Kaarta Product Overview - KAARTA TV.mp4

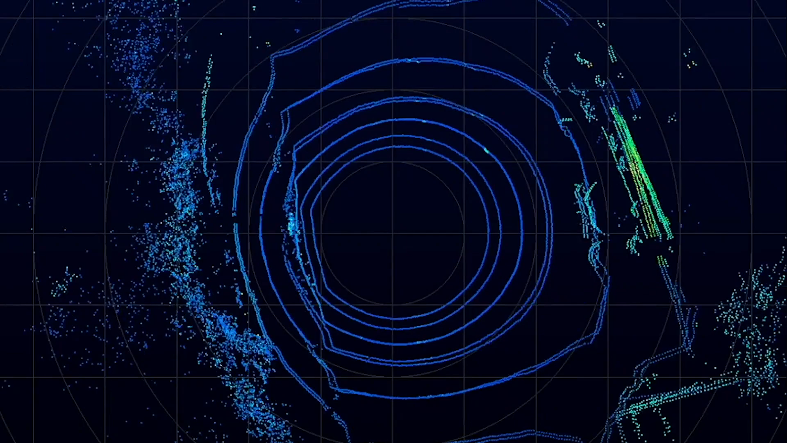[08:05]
It can process raw LiDAR to structure it into a registered point cloud. Carta Cloud currently supports the Velodyne PUC, UltraPUC, and HDL32E LiDAR sensors.
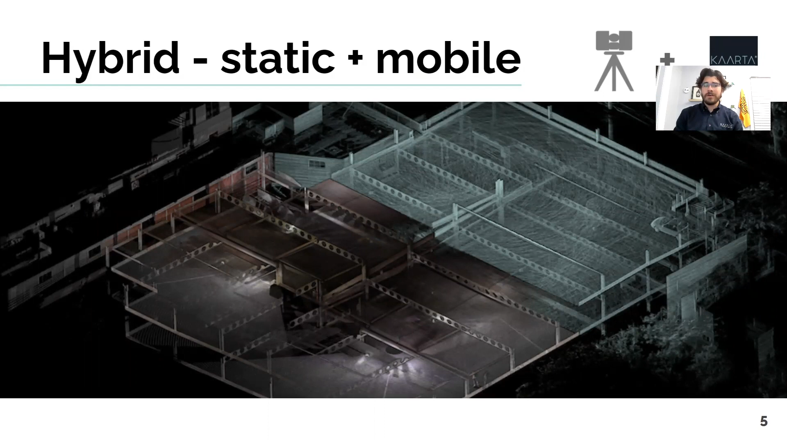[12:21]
Combining static and mobile data sets, we allow the integration of the accuracy of a static workflow with the mobility and speed of a mobile workflow.
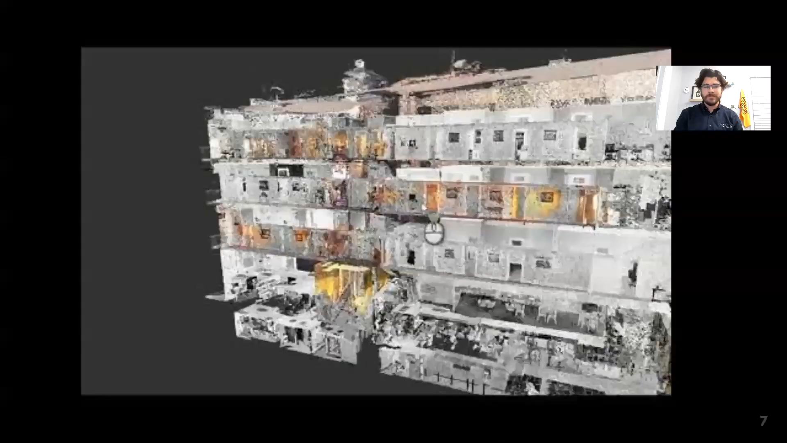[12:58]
This workflow utilizes the static scan
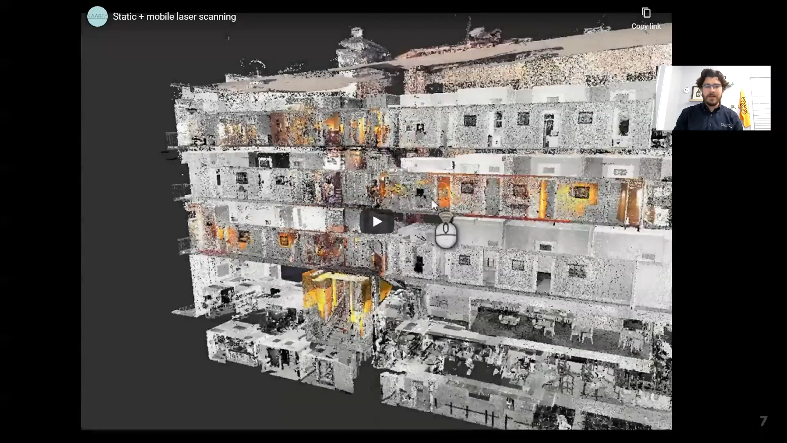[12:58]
to act as the foundation for the project data set and then the mobile data can attach and link to that static scan,
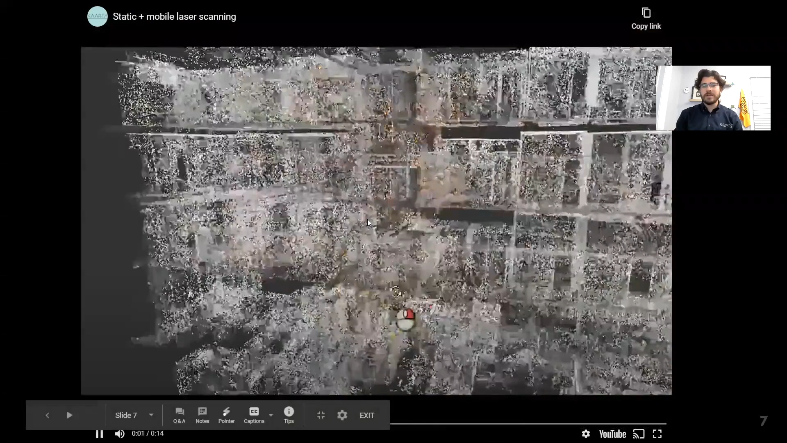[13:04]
maintaining the dimensional fidelity while also expediting a previously time-consuming workflow.